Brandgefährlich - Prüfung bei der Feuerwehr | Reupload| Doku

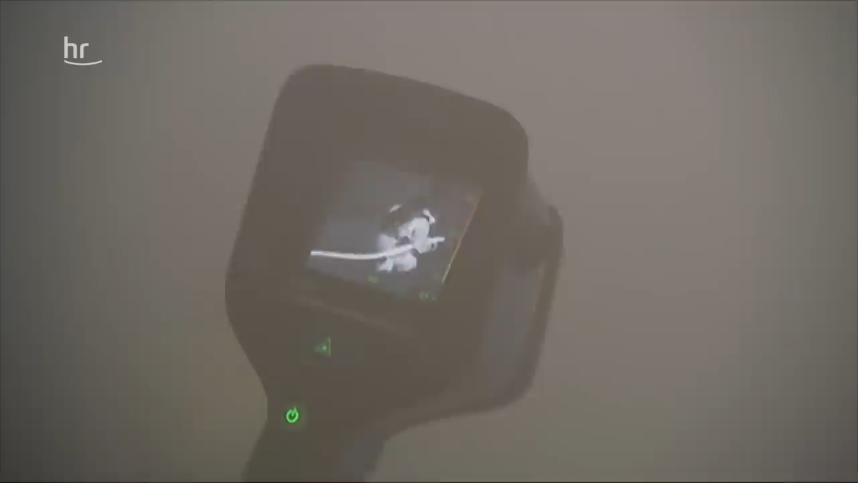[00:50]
Dicht gefolgt von ihrem Ausbilder. Mit der Wärmebildkamera sieht er, ob sie alles richtig machen.